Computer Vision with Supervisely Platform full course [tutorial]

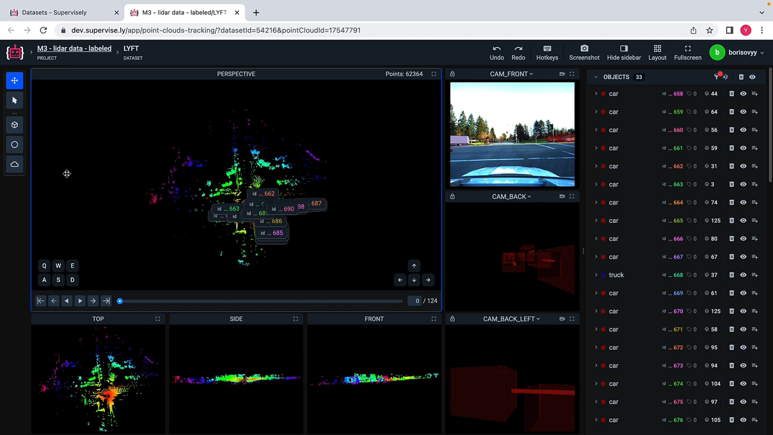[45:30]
so what we see here is is actually point cloud with quite a number of objects uh and also photo context we see three uh images here but we can essentially pick uh other images other cameras if we want to so it's actually 360 degree uh view uh here supported and this episode uh point cloud episode consists of uh
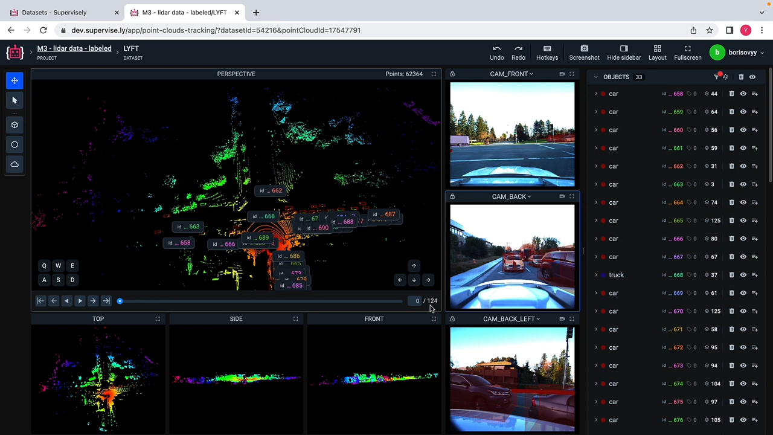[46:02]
124 point cloud frames and if we move across this episode we'll see so right now the car is on the intersection and is not moving
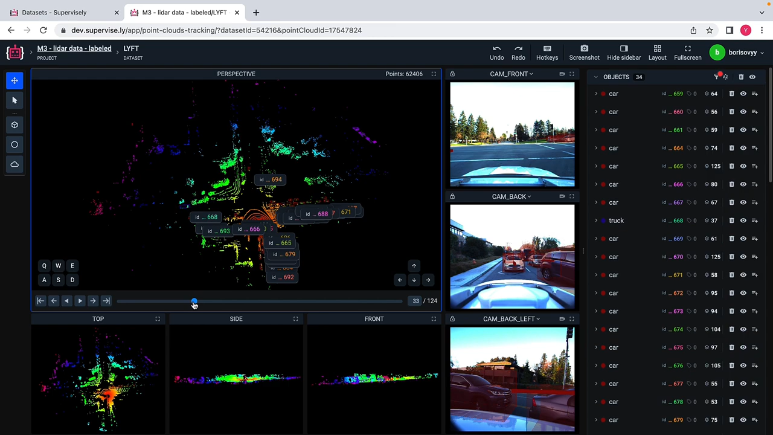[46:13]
and maybe on the second half of the episode the car will start moving like this and let me do the following here let me probably just align myself with this front camera and do something like that so what we essentially see here is that the car on the point cloud here is matched to the car on photo contact so that's kind of the same car and let me probably just play this so
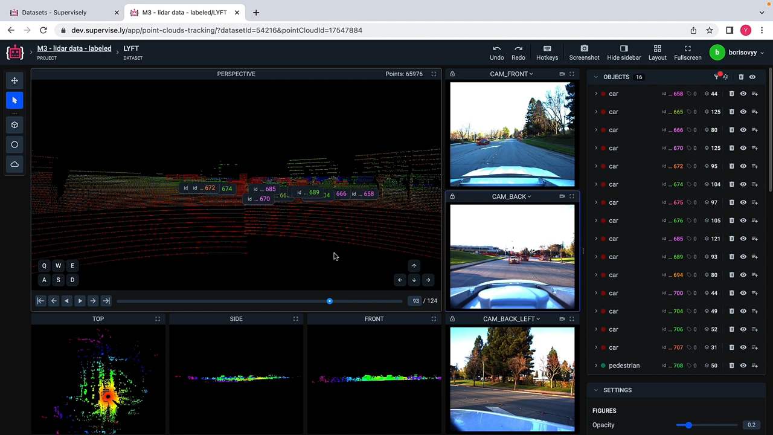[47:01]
uh example of uh sensor fusion and i may also maybe just for illustration purposes align myself with the back camera so that so it will look like this uh so i will in this case i will see uh the camera on the car on the point cloud and the
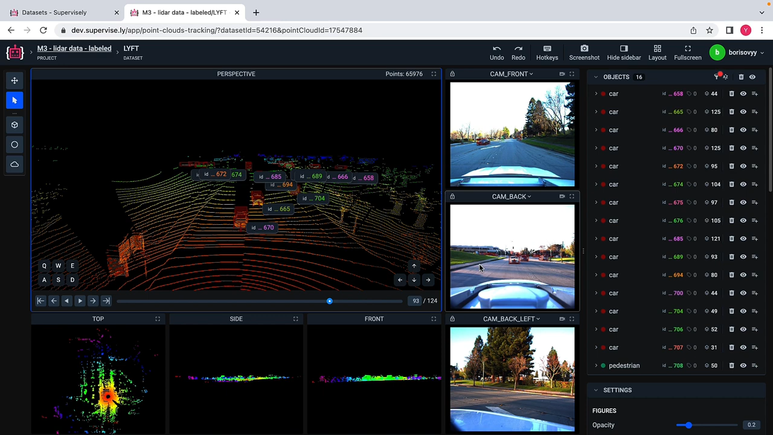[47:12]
same car on on on on the back camera and here is yet another car and i can play like this uh let me probably say here that
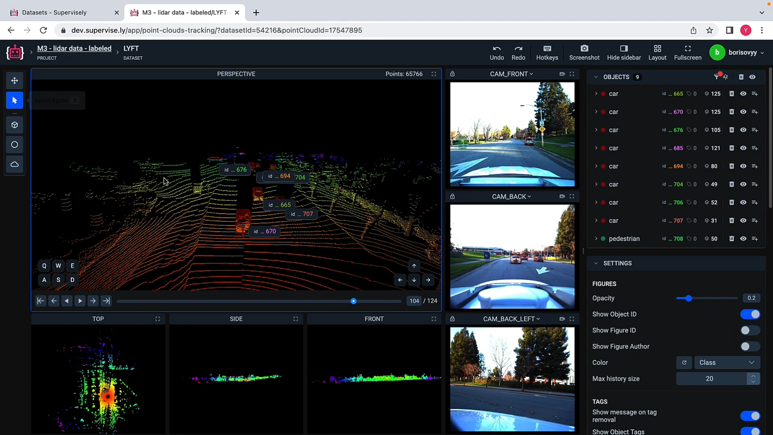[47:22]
at any point you can pick an object and actually uh select and actually change the shape of the object either here in the projections or right here on the point cloud and probably one last thing is just to mention that there are a number of objects
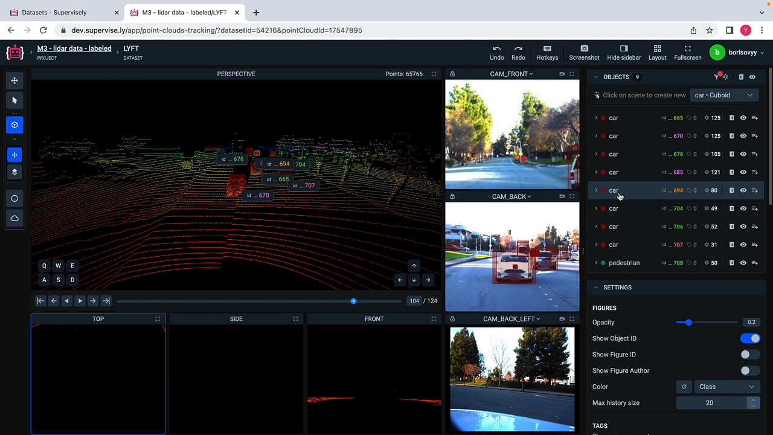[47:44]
here and i may pick any object here and see all the figures where this object where this object present on a scene so
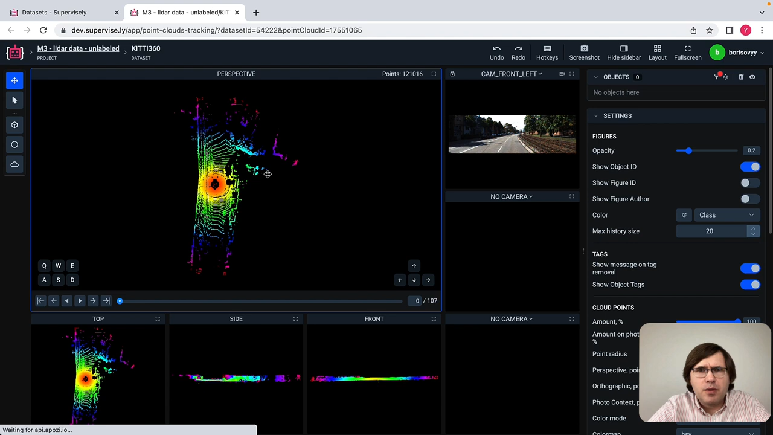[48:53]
cloud example uh i will use kitty data set for that example it has just single camera and 107 uh point cloud episodes
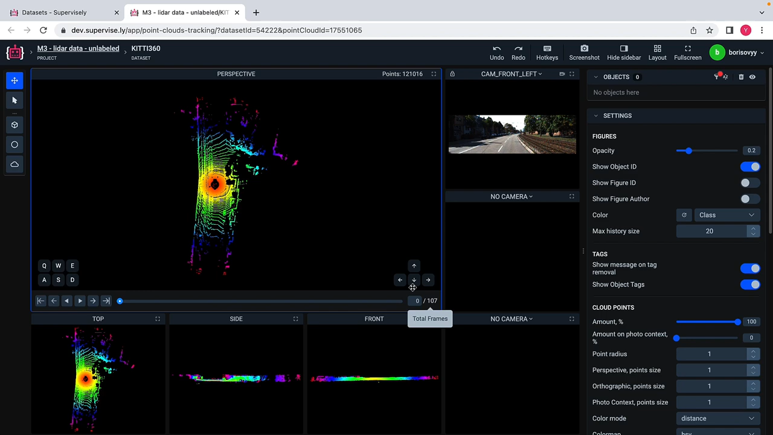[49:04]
uh probably i will do the same operation as i did previously i will just align myself with myself with this camera and say we may move forward for uh for uh for for some time and probably we will just label say these two cars on multiple frames and the way we do that is the following so we pick a cuboid here and place this cuboid on on a car uh like this and
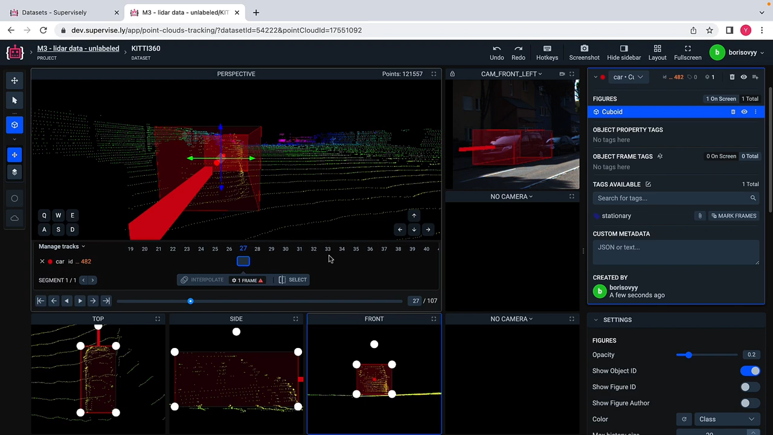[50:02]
to adjust cuboid and we can also take a look at photo context while we are working with this uh with these projections um yeah so it looks like it looks like it might be it um maybe maybe maybe maybe this side is off a bit uh okay so um um i have labeled one car i will deselect this one
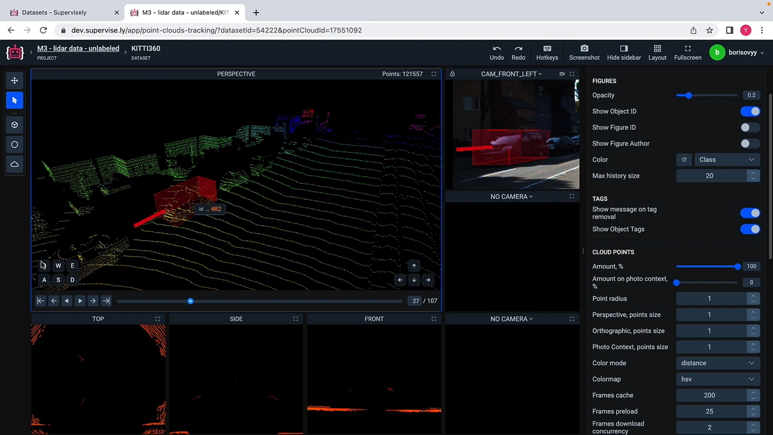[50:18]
and probably label just another one just another one like this
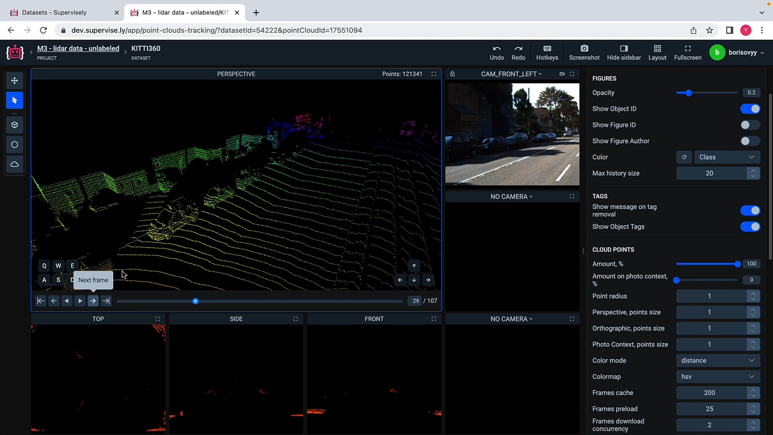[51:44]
c so i copied like two objects and then i will move to the next frame and just paste them and let me do that for one more frame so this is just a copy paste approach and in the following sections you will see way more efficient ways to label data on point clouds but let me just stick with this basic example so on this frame the
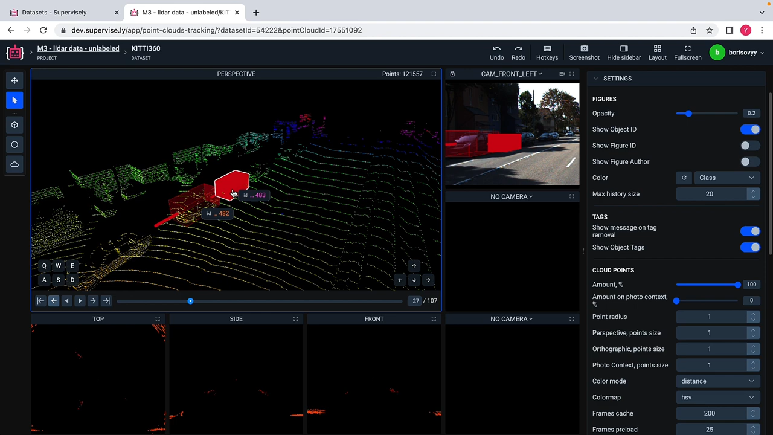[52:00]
boxes are tight uh let me move to the next one say pick this one and i may adjust it right here in the projections or i may select this this axis and move and move right on the point cloud so something like that um something like that um yeah i think it's more or less okay uh and let me also select this one pick an axis and move it across this axis so
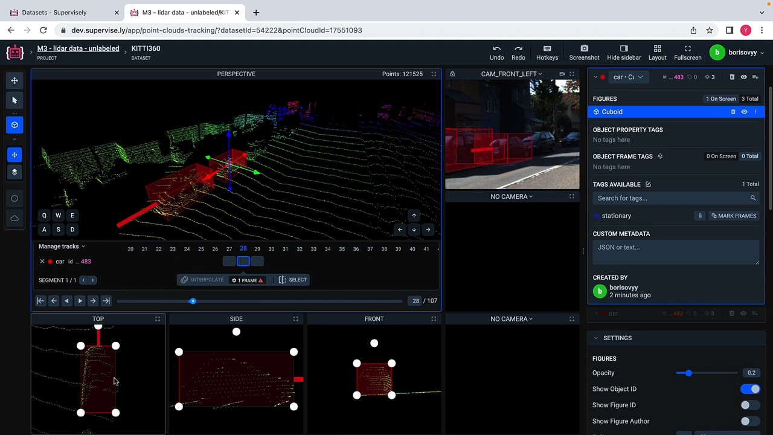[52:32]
that we get a fit here uh okay so and we have one last frame to correct this one and let's do the same operation here so again i will edit this cuboid right here on the point cloud and place it here and i will do the same i will deselect this one and i will do the same with this next cuboid uh yeah it's more convenient to move it right here
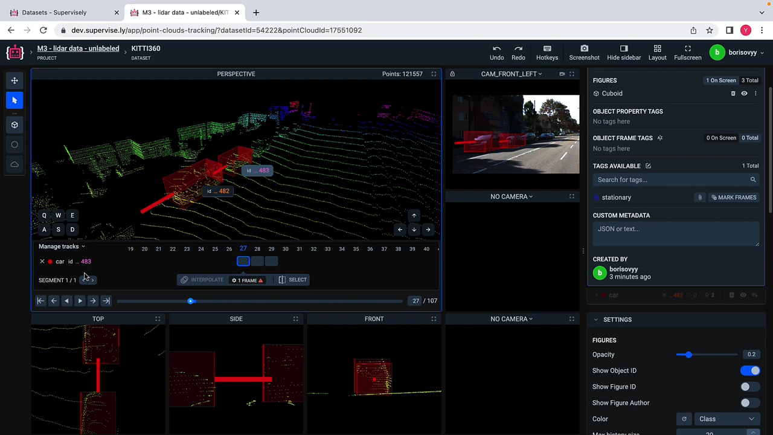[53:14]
along selected axis yeah so and we see this on the photo contact the results okay so let's inspect what we have achieved uh we have uh we have labeled two cars and we have labeled them on three point cloud frames like this let me do uh and and probably i can show that actually we see these
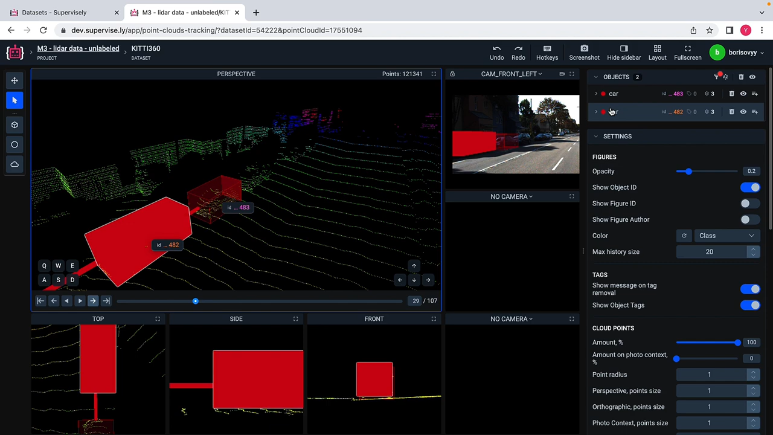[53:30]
two objects and these two objects as three figures so again uh this interface is naturally built to to to to to work with uh time domain so that objects on one frame is consistent with uh so so that objects may occur on multiple frames uh okay so probably what i would like to do as a last step probably i would just like to select the object and uh and attach a tag to that and